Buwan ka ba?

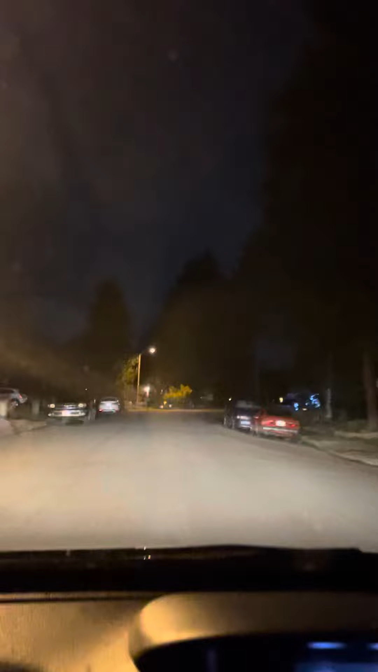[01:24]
Mayroon ko pa lang ang kapitbahin namin. Pasko pa sa kanila. Pasko pa po sa kanila. Hindi naman siguro magtanggal na nga. Ay, buwan pala. Ganda.